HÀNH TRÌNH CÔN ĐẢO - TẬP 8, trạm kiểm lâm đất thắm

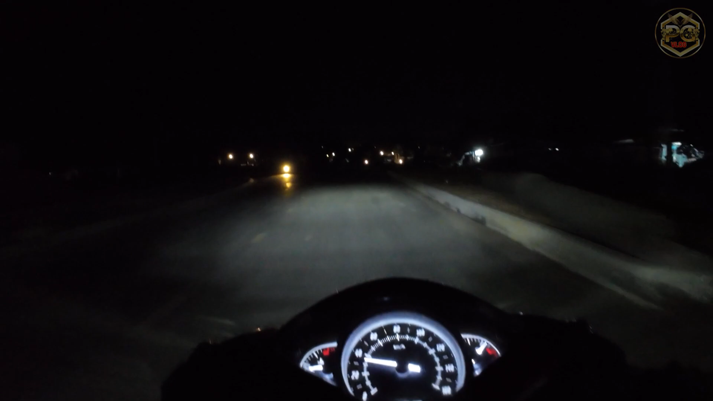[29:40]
Đi thử cái đường này thử cái ta. Đi đường cặp Ba Kè thử coi. Ồ thấy ghê quá. Cái đường to hùng. Không ổn sao đâu.
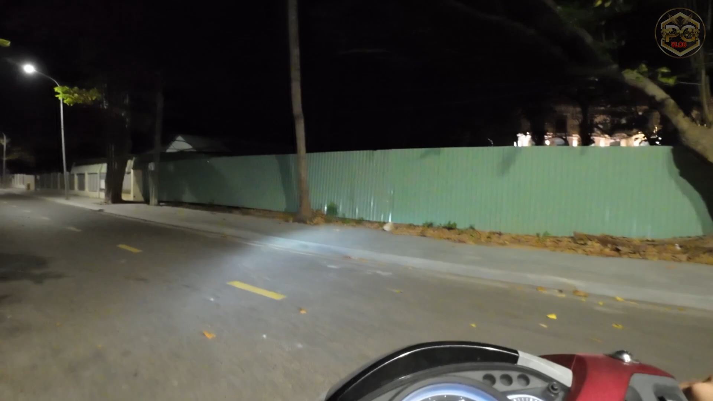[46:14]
ê, bên đó nó có cái gì đã lắm kìa, à, cái đó là khách sạn này, đâu bót nữa cả nhà, còn để đứng canh á, đứng canh.
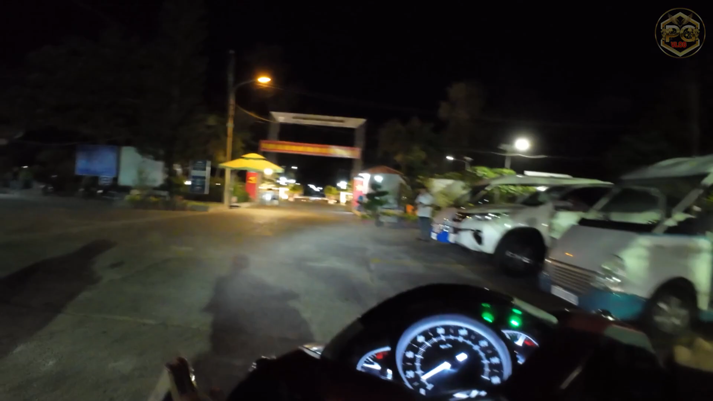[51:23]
Qua con cúng cô đã. Đậu xe đây nè, đậu xe đây nè con. Đậu xe đây nè.